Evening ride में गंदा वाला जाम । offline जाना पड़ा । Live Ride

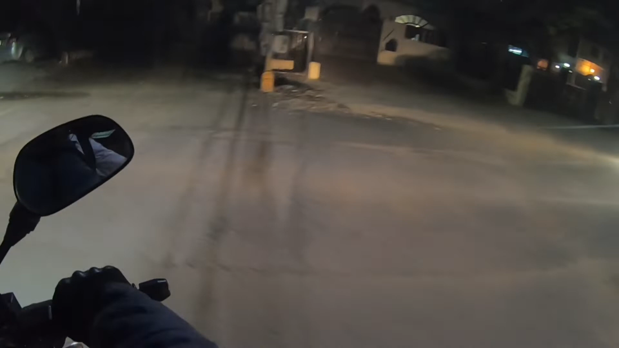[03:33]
वो तो बिल्कुल ब्रेक ही नहीं मगा रही है। नहीं मैंने इसको देख लिया था, ये ब्रेक ही नहीं मार रही थी, स्पीड से लेके आ रही थी।
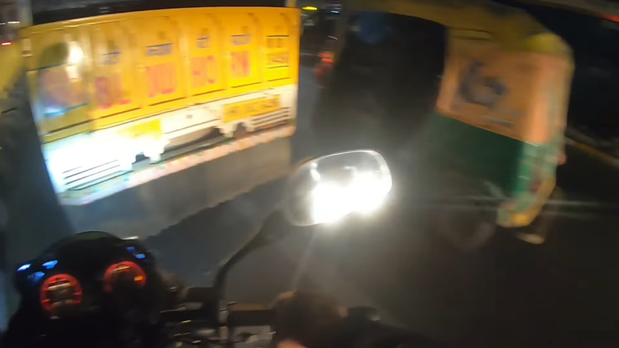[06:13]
बड़ा ही भयंकर जाम है यार तो।